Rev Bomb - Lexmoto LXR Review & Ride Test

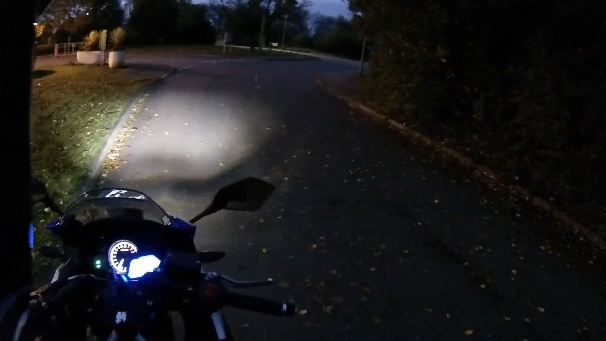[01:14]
on that and display so your neutral and your lights indicated down to the left if you go into your daytime running lights on the right hand control you've got the projectors and the jewels and then when you turn all your lights off you get your daytime running lights and then your light indicator will go off but for the purposes of driving this morning full lights on 1.6 miles on this standard controls on the left-hand side horn to the bottom indicator in the center main beam dip beam just above and there is a pass light that
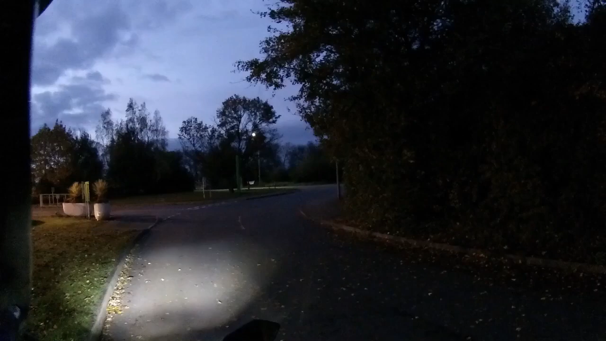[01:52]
even flipping it up that is a really bright light projector light that comes up to the front so loads of light on the front of this it's not going to be like holding a candle in the wind on one of these very bright vibrant lights on this one and that growl off of that 125 engine
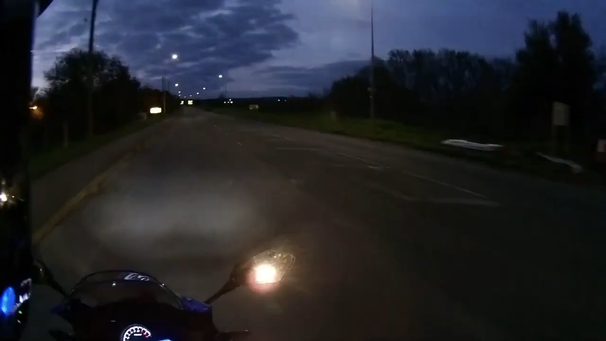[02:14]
so just working it through the box making the traffic come past us and we're going to sit at a nice steady 40 on this one so just getting out into traffic